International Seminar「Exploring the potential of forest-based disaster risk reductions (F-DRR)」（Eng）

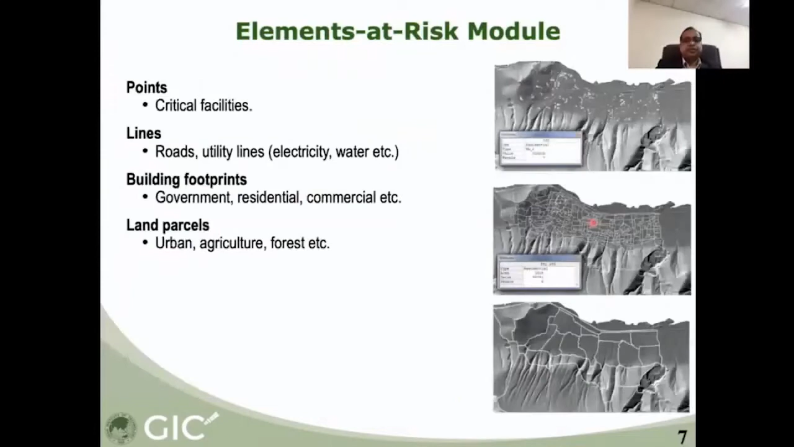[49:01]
You can enter the element at risk building infrastructure information to the system and which could be a point or lines or building footprints or land parcels. This is a hazard model.